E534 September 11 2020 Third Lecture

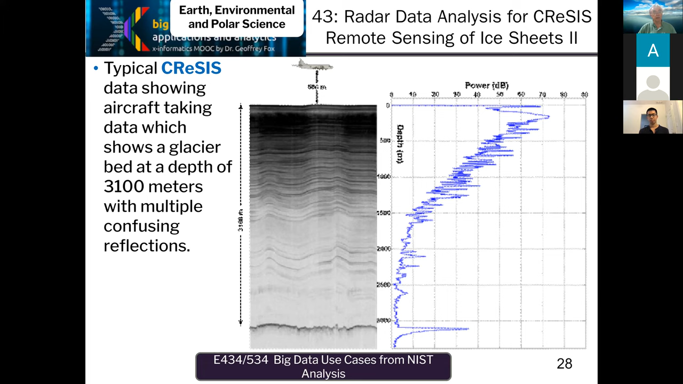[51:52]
And this thing here at the bottom is the real signal. This one is pretty clear, even though there are a lot of reflections. However, other ones are by no means as clear. So this shows us some sort of interesting feature of this. This must be Greenland. And you can see these red lines here are just the flight paths of the aircraft. Most of this data is taken from aircraft because you can then fly over the ice sheets.
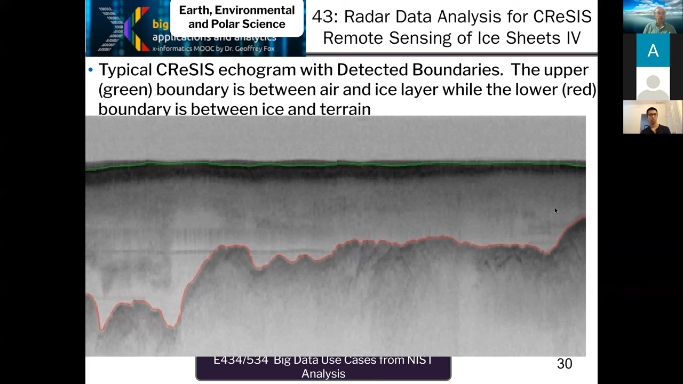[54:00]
working to just by hand put little dots here to tell the system that this was the bottom and this was the top. So this actually was, we still work with them. This was a summary of this work from February of this year. And let me say the software which we produced in our project at Indiana, in collaboration with Kansas,